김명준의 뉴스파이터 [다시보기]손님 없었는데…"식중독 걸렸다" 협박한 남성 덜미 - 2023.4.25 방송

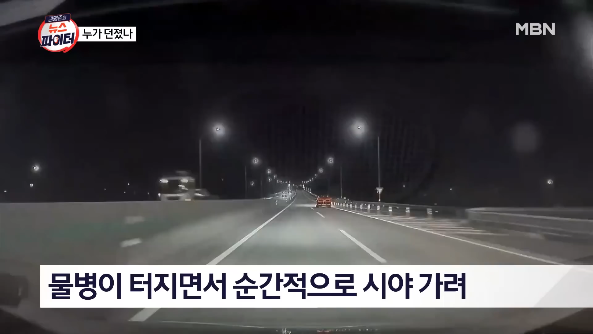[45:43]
우리 순식간으로 이제 시야를 가리는 상황까지 왔는데 다행히 2차 사고는 없었지만 앞유리는 심각하게 파손된 모습입니다. 어머 세상에. 진짜 고속도로 난리가 납니다. 지금 비닐이 날아오지 않나. 밤중에 물병이 날아오지 않는 이건 어떻게 된 일입니까?